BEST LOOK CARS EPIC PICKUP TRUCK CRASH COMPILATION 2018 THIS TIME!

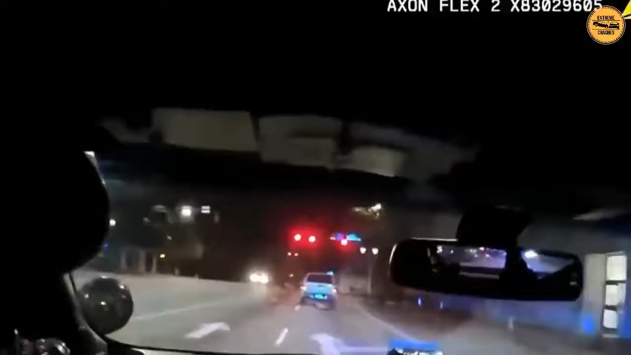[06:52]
Oh shit! We're on McConey Street. He just lost it and crashed. He just crashed.